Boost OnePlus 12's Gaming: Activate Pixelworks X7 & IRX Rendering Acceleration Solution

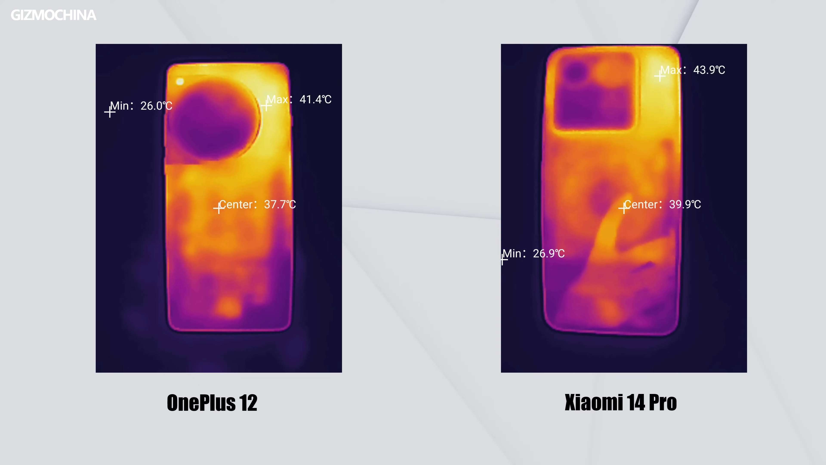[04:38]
After 20 minutes gaming tests, they both have good temperature control, but the max temperature we detected on Xiaomi 14 Pro was still a bit higher.